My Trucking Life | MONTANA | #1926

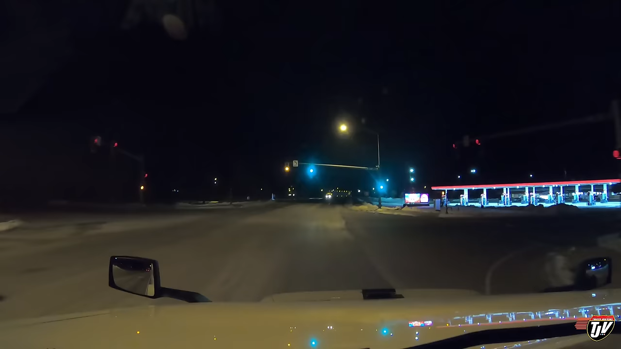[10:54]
We have made it all the way to Missoula, Montana. Fuel up here. Find a nice parking spot. Call it a day. You have arrived at your destination. On the left side, town pump number 8,500. It's a town pump, but they got pilot fuel.